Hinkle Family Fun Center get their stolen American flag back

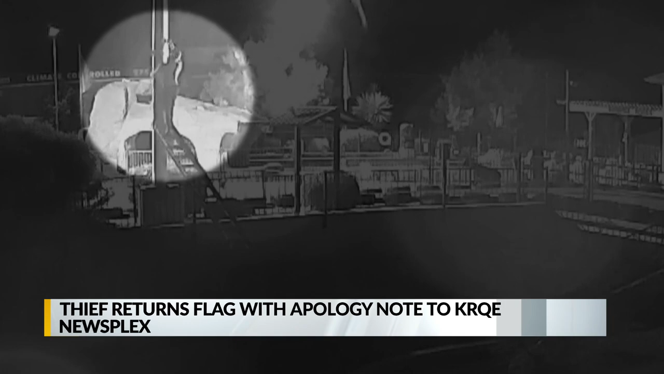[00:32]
That caught the thief using a ladder to reach the chain,
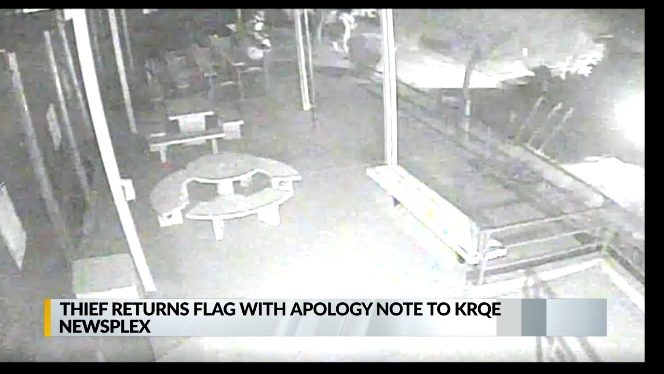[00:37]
bringing the flag down the pole, crumpling it into a ball, and running to a getaway car.
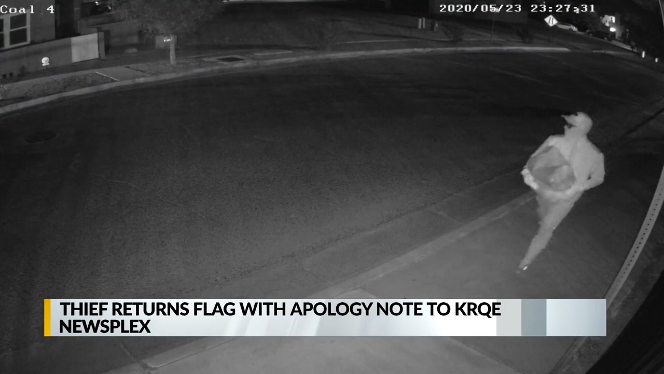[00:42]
Now fast forward to our KRQE surveillance footage outside our building around 1130 last night.
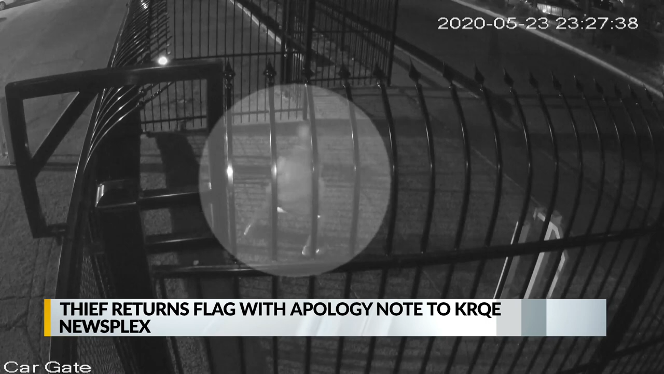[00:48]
You can see someone throwing a bag with the flag in it over the gate into our parking lot, then running away.